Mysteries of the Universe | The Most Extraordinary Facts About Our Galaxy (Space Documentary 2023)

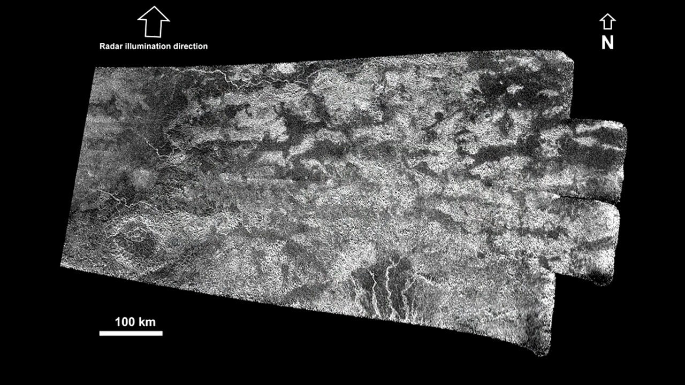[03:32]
The surface of Titan in the temperature latitudes is less contrasting.
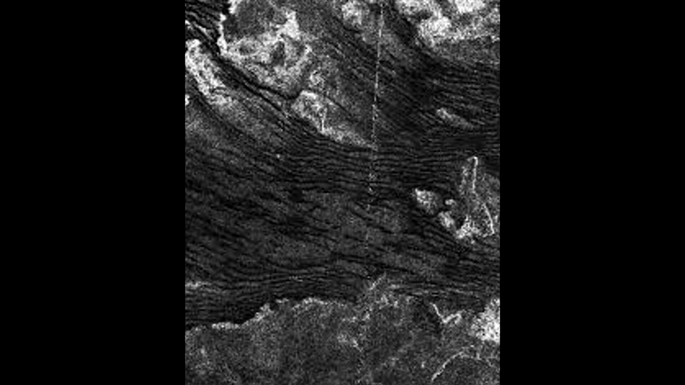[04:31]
Studies of the sea, Ligia Mari, have discovered an unusual feature. Bright island-like objects that appear and disappear in some radar images.